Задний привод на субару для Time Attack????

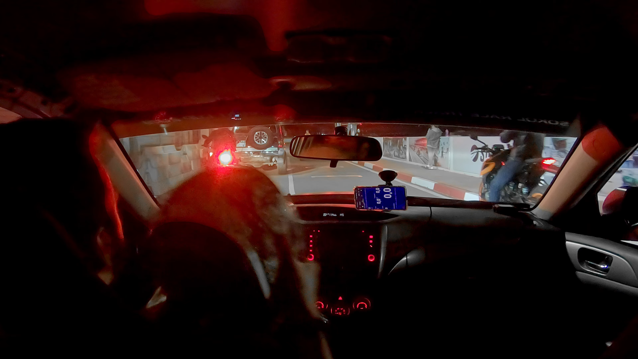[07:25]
Свою первую боевую сессию я решил ехать в одиночестве, потому что боялся за безопасность пассажиров, да и за свою тоже,
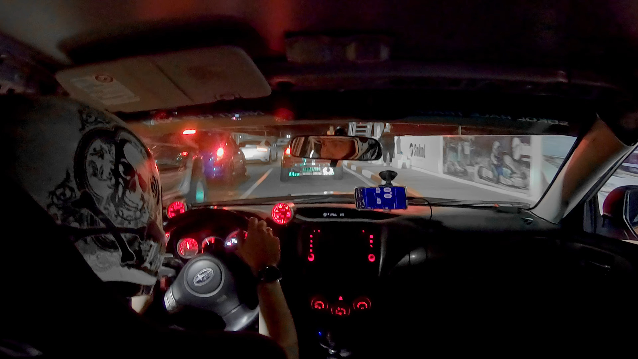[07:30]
так как не был уверен, что ничего по дороге не отвалится. Первые несколько кругов я просто пытался прогреть резину, ну и проверял, насколько все работоспособно, не отвалится ли что-нибудь по пути. И вот, наконец-то, пришло время попробовать первый боевой круг. После первого же переказа стало ясно, что держака все еще нету. На выходе все очень тяжело. Тяжело ускоряться. В первый же поворот было страшно заходить, хотя чувствуется, что есть потенциал. Она может еще быстрее проходить эти повороты. Ай-яй-яй-яй.
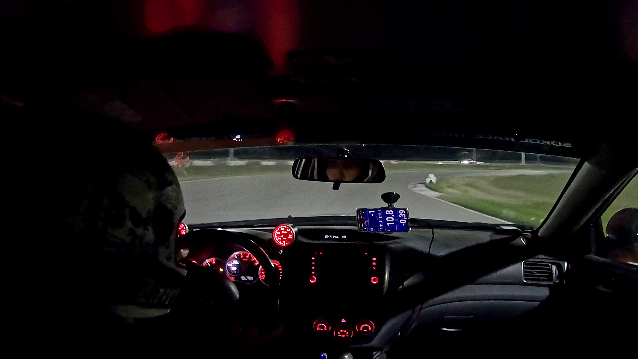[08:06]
Вот здесь вот на любой выход из поворота, хоть чуть-чуть, если я газ прижму, все, машину сразу ставят боком.
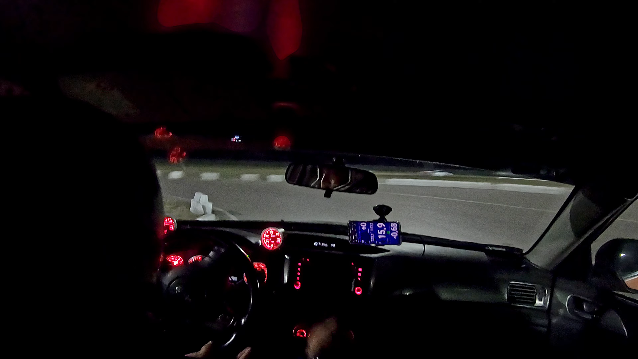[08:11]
При этом, если я в самом повороте нажимаю на газ, я чувствую, как машина доворачивается с помощью блокировки.
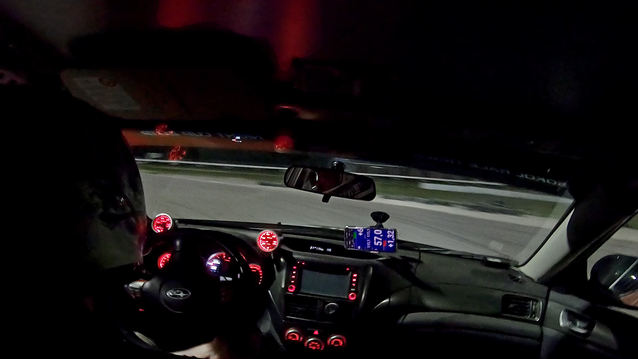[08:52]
Все еще страшно заходить в первый поворот. Чувствуется, что есть потенциал, можно реально быстрее ехать. Но все еще есть страх, что может что-то пойти не так, и я могу лететь в стену. Тем не менее, очень понравился темп именно в первой этой связке. Прям чувствуется, насколько она быстрее может там ехать.
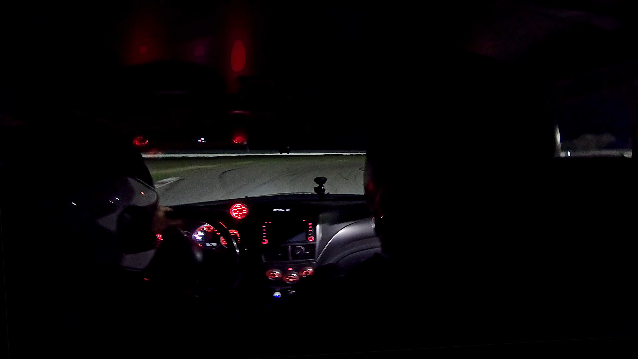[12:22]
Стал ехать чуть-чуть смелее, стал экспериментировать, выбирать разные передачи в разных поворотах, открываться чуть раньше, тормозить позднее.